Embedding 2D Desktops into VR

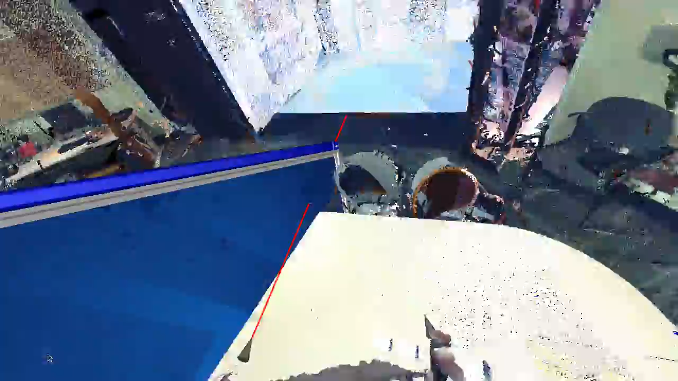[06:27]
So now whenever I take these measurements, this is really what I take out of the VR environment.
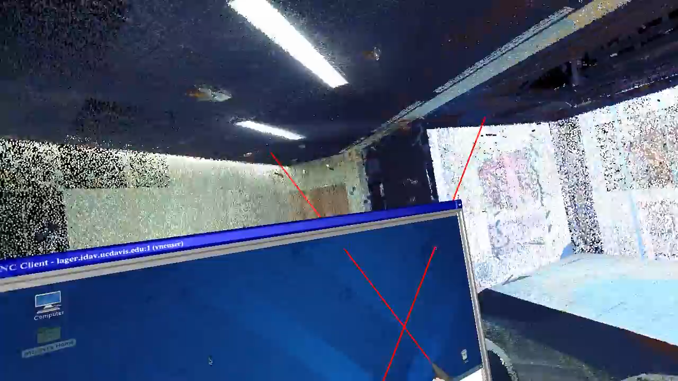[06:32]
So how do you get these values out?
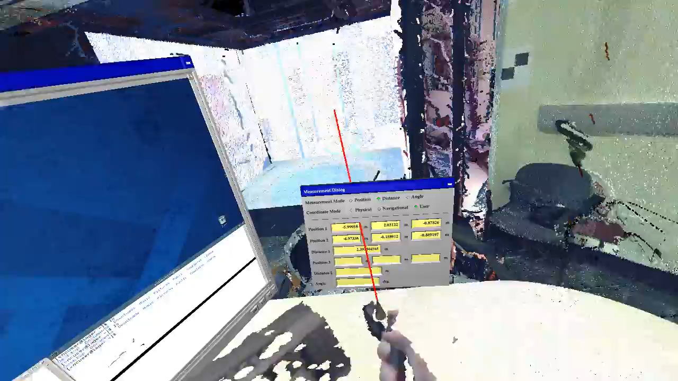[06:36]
Well, you could either write them down on paper, but that, of course, is not really good. What the measurement dialog does by itself is it writes all of these to a log file that you can then come back to
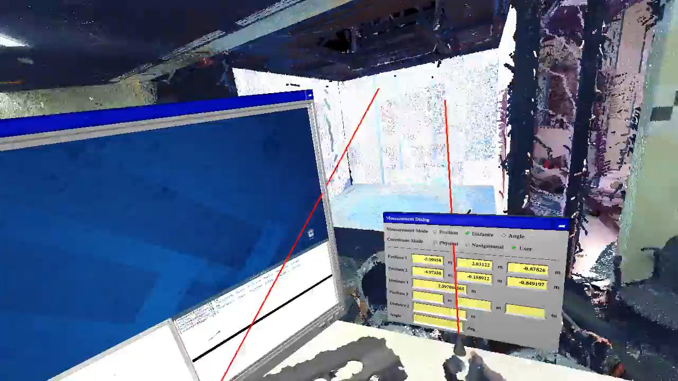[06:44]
later and analyze them more in detail. But as it turns out, using this remote desktop thing, we can do something very convenient.
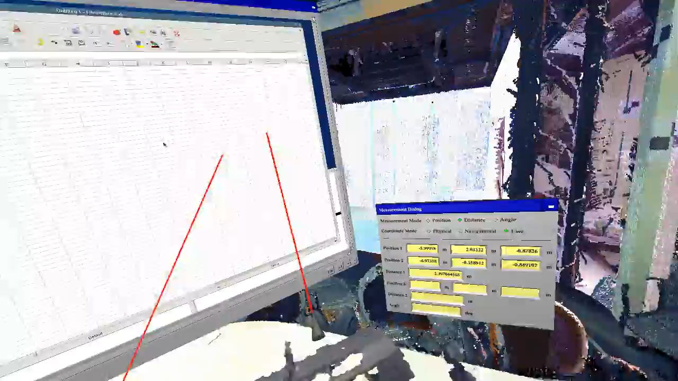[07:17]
And then I can just beam the data directly in there so I can annotate it from inside the environment, which, of course, is quite useful.
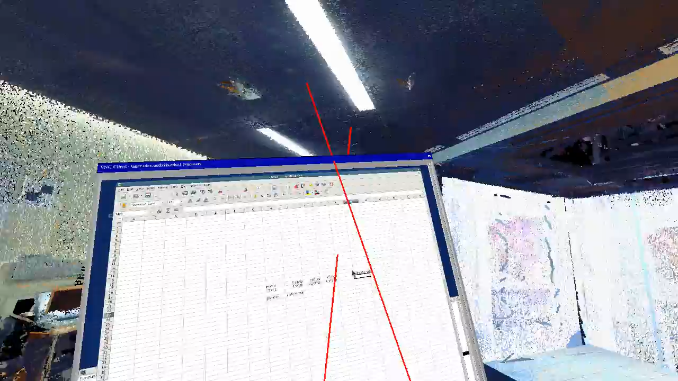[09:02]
But in general, like I said, you can run any application that runs on your 2D desktop.
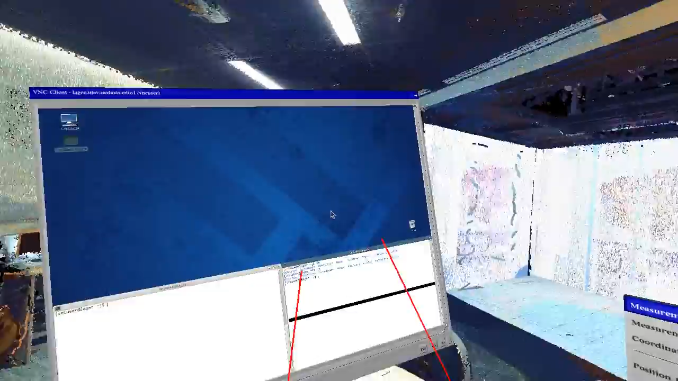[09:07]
You can put any number of 2D desktops into your 3D desktop.
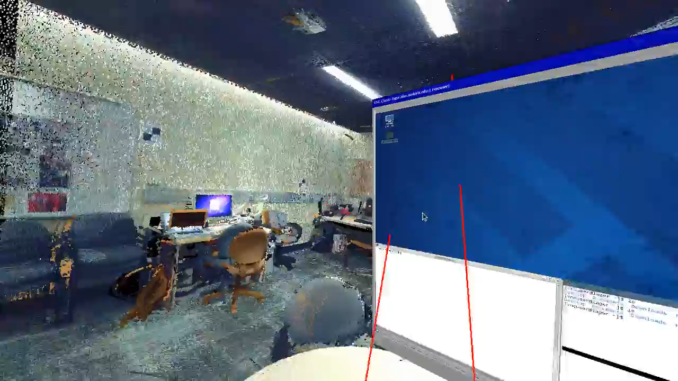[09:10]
I can open any number of these windows and place them wherever I want. They can be local. They can be remote.